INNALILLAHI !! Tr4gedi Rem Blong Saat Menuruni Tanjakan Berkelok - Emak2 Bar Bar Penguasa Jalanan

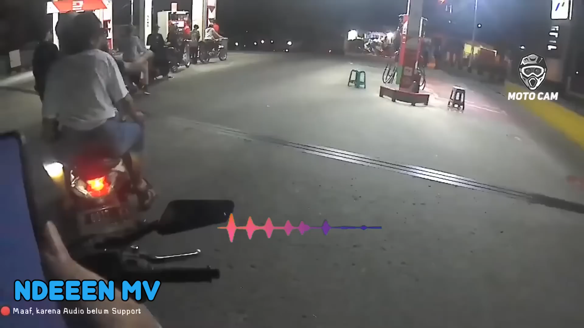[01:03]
Saat abang motovlogger ini lagi antri isi bensin, di depan pom bensin persis terjadi insiden kecelakaan antara motor Vario dengan motor Honda C70 untuk lokasi kejadian ini di Bogor.